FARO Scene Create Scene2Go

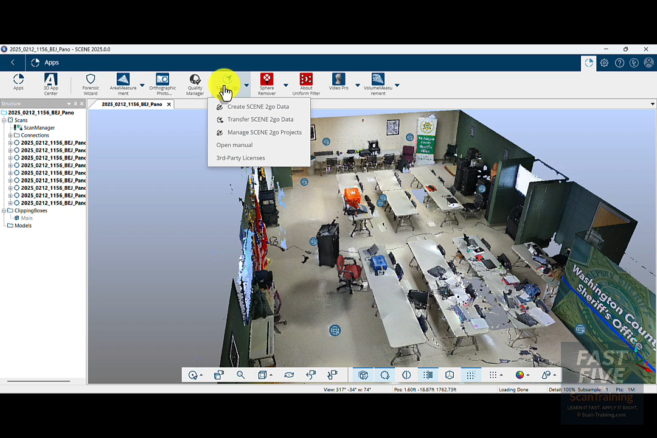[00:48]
to go data here i'll apply the clipping boxes most of the time i'll use standard view but i'll go ahead and choose gap filling so i have a better looking
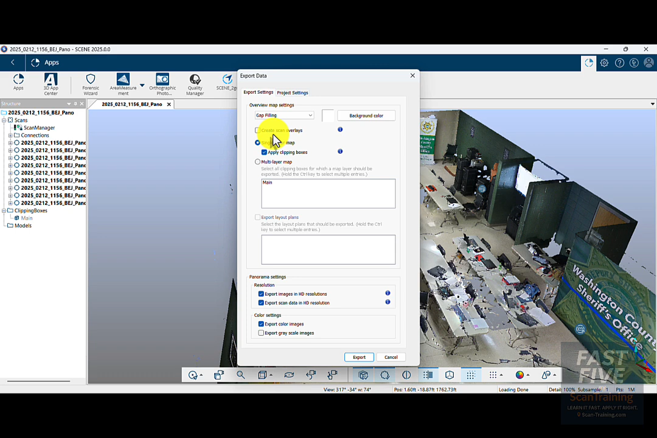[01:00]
3d view in scene to go and finally i'll click export grayscale images when i click export scene will create all the data necessary for scene to go
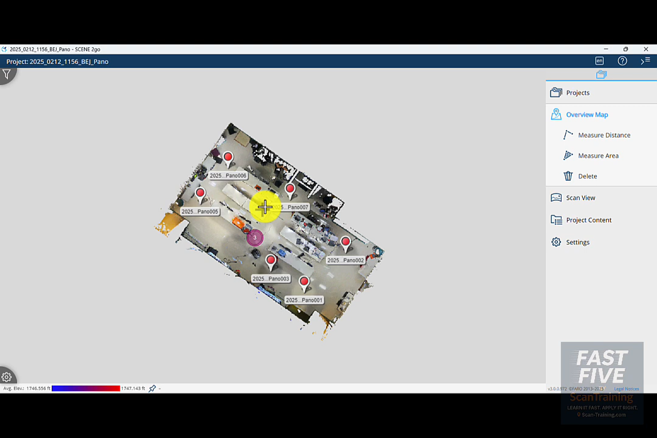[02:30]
means that there are three scans too close together for it to show all of the scan icons if i just zoom in a little you'll see the scans spread out if i double click on any
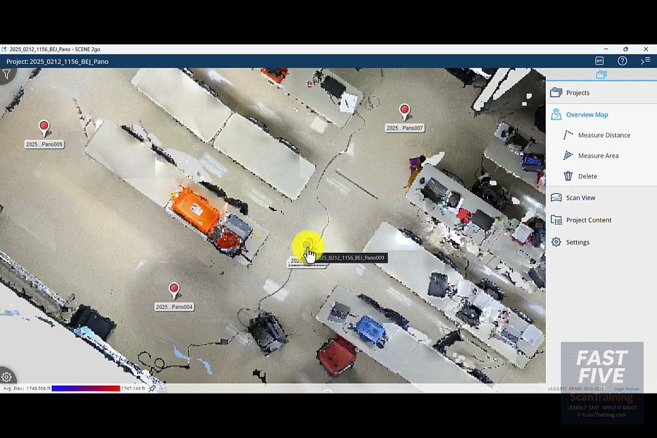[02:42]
scan open up a scan and panoramic view i can double click on any other scan